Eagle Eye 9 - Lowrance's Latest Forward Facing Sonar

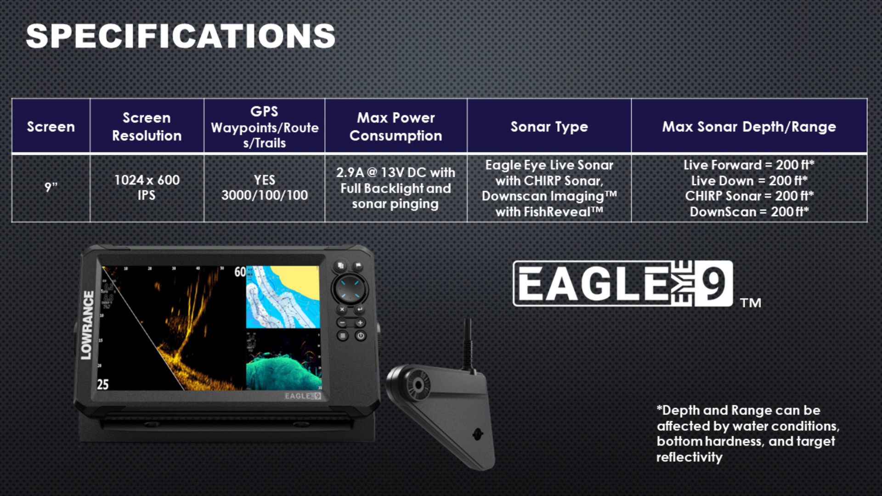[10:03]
So that is quite a bit less than we see with most sonar views, especially in that chirp mode. That's something to keep in mind. This is really going to be a unit for inland fishermen. I don't think this is really going to be something for Great Lakes or coastal anglers. Just a couple other things I wanted to hit on that I didn't touch on in the video that you might have questions to. These are updatable with a micro SD card.
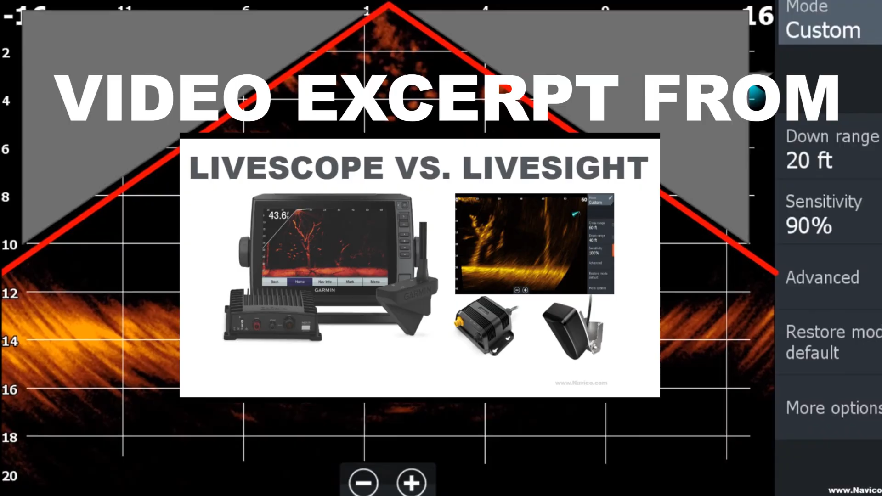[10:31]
The first thing I thought of when I heard about this product coming out was the Garmin Panoptix LiveScope LVS-12 transducer.
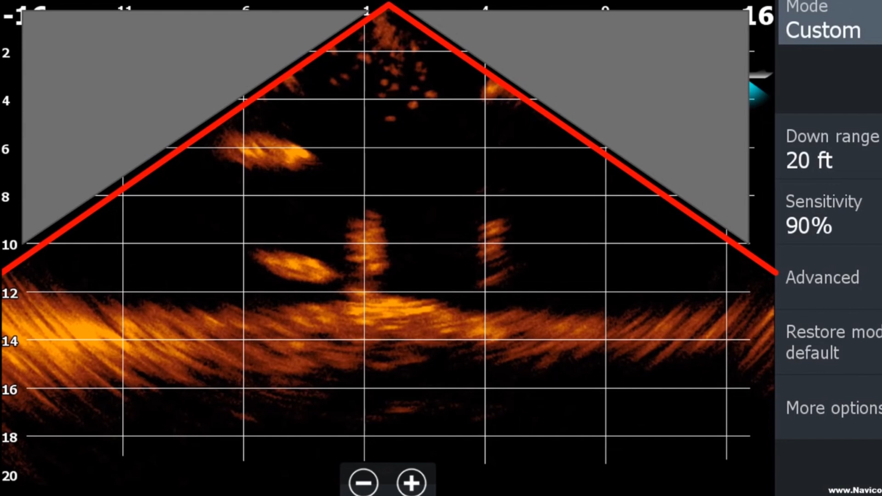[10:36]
And if you don't know about that one, it's basically very similar to this transducer where it just gave you those two sonar arrays.
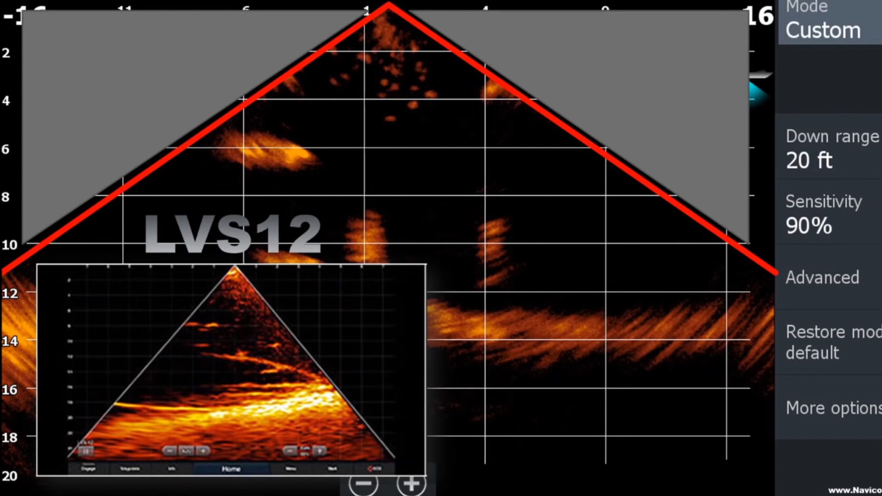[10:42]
It was a very cutoff sonar image at the time when everyone was comparing it to ActiveTarget 1 and then the LVS-32.